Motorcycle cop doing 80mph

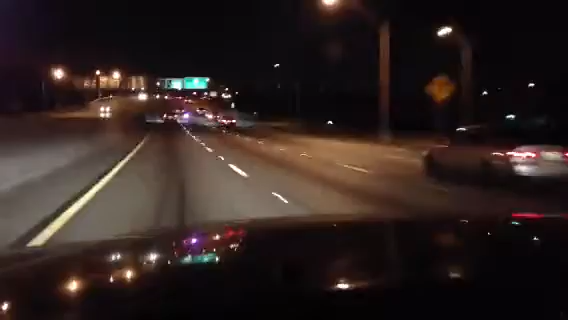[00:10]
Got a car in front of me now. There he goes, and I know he's going to exit on 27th Avenue. 80. He's going 80 miles an hour. I'm driving 80 miles an hour right now. Watch. There he is, right up ahead. Look at this, 80 miles an hour. See, I know he's going to exit on 27th Avenue.